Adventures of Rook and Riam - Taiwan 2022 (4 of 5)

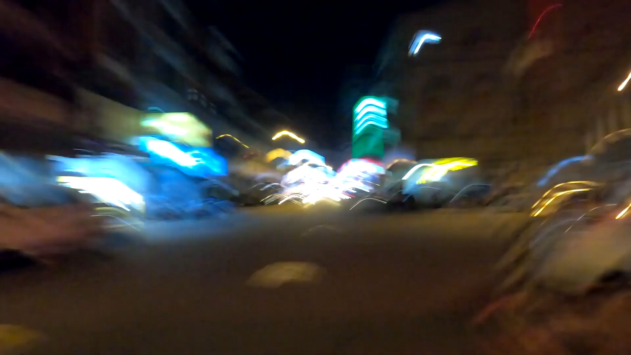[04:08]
Look, see? There's a big cross there. And Riam, you think it's a hospital?